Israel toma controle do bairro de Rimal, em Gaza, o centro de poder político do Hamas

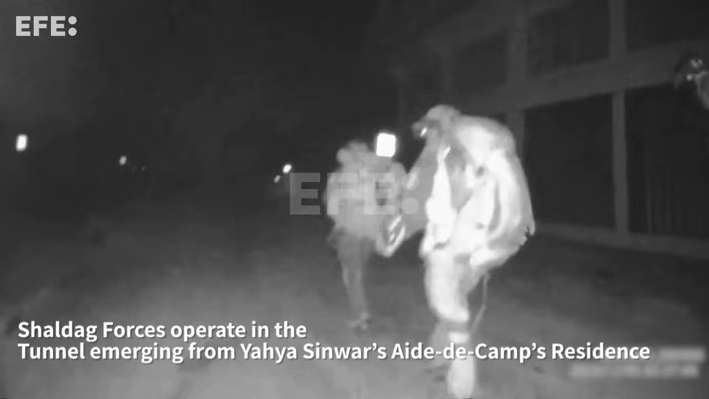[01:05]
Shayetet e Yahalom participaram e cerca de 600 combatentes das brigadas Al-Qaçã, o braço armado do Hamas,
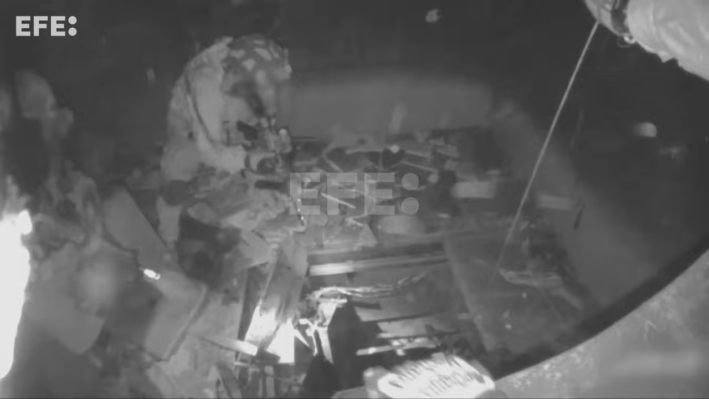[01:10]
foram mortos em operações terrestres e aéreas, segundo o exército de Israel.